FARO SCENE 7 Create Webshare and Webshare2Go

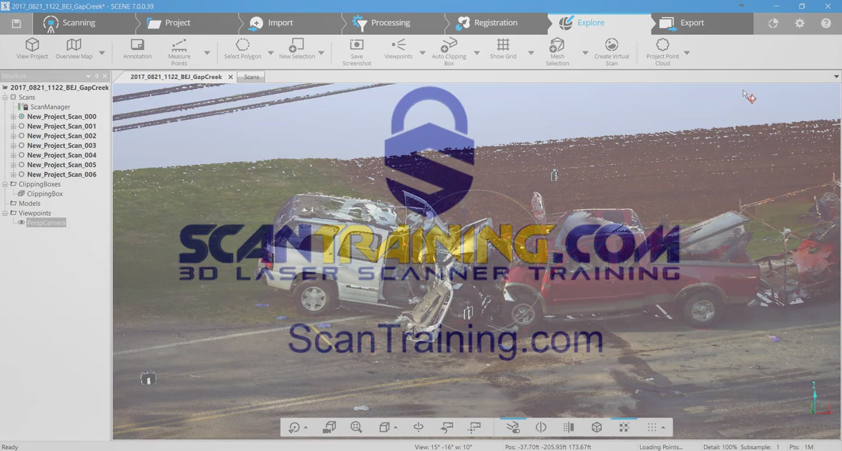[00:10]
create a web share click export and then web
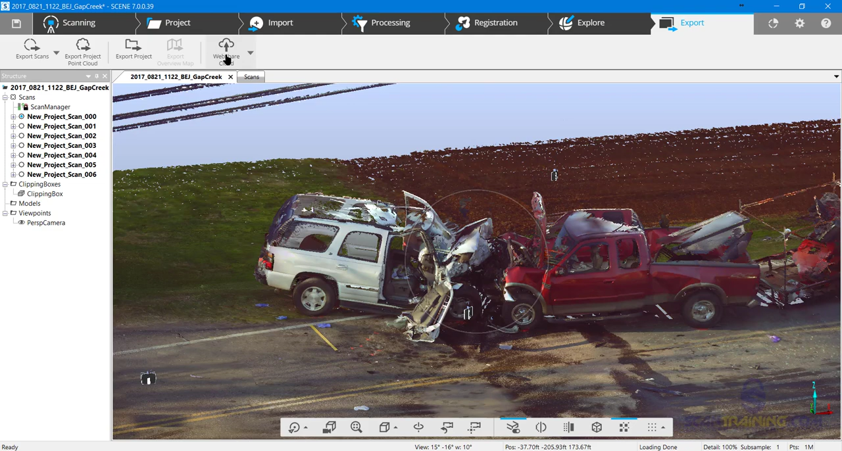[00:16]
share cloud I'll click export web share project
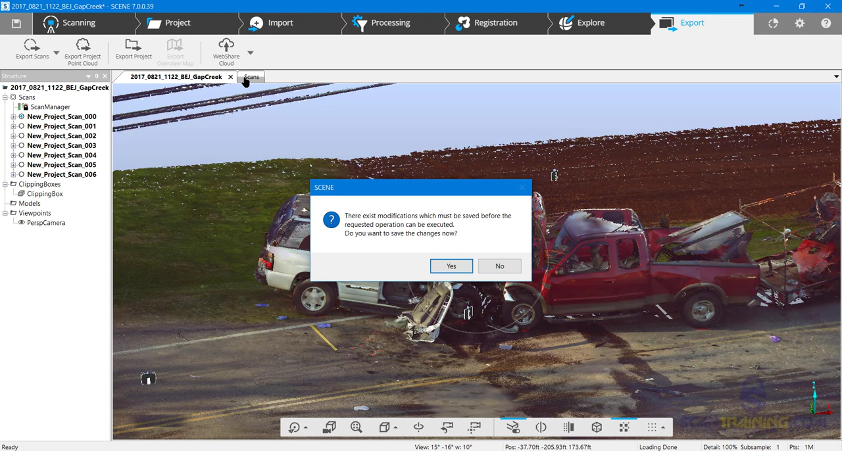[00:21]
and it'll suggest for me to save the changes it recognizes that I added a viewpoint so I'll go ahead and click yes and add
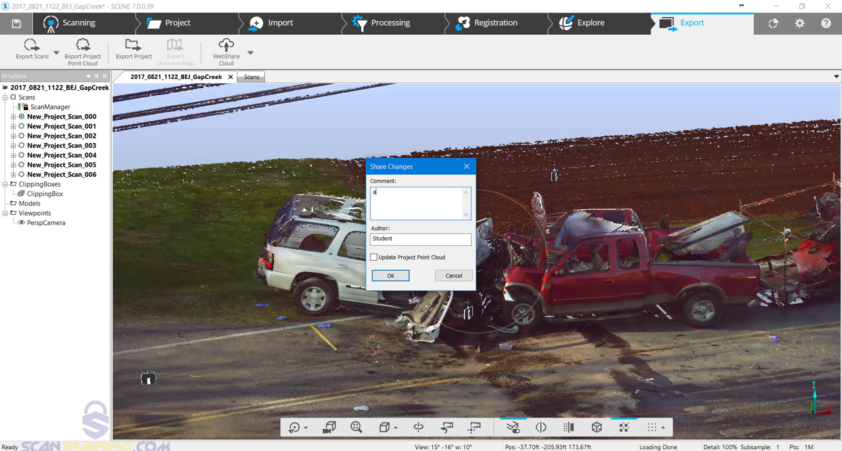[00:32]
viewpoint oh I'm gonna go ahead and use the gap filler use export grayscale